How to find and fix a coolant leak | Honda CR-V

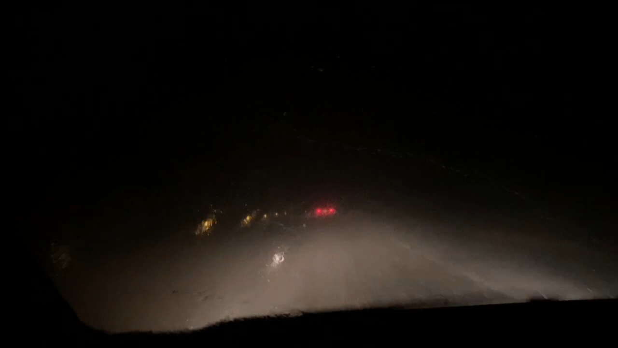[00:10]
8:49, and it looks like we're about to get a little daylight here.